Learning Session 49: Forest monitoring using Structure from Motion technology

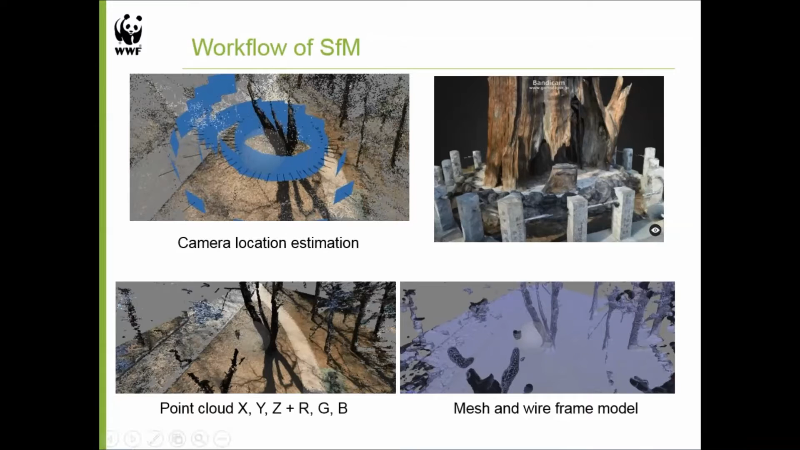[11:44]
So, if you take the many photos, you can get detail of the object. That is kind of like, you know, the basic workflow of SFM. Please go to the next. So, like, you know, I want to test it, some other kind of like, some other object.
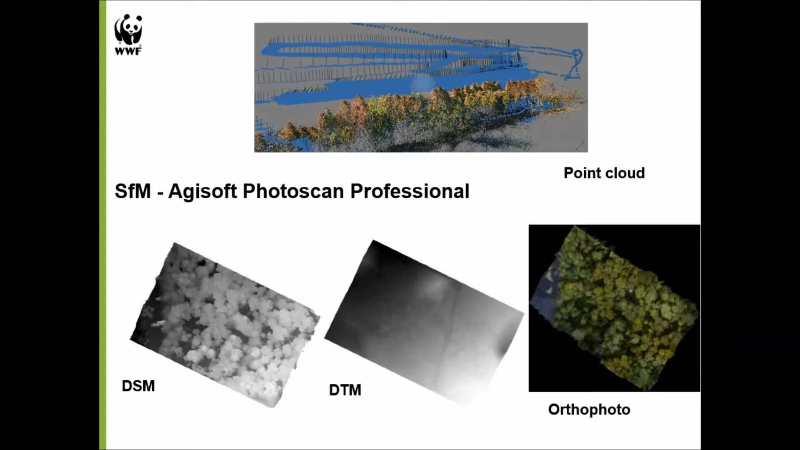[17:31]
So, like, what they can do is they can estimate the, you know, flight path, and also they can create digital surface model as digital train model, it's ground model, and also rectified photo as well. So, they can create, you know, many kind of digital data, you know, from your photos and point cloud too. Please go to the next.
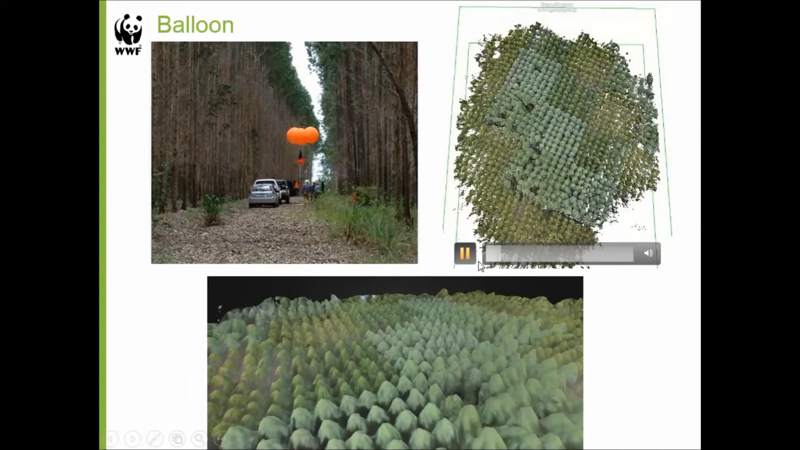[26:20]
Let's see. We'll play this again while we wait for Akira to come back. This is really fascinating 3D reconstruction of the data that he pulled from that balloon launch.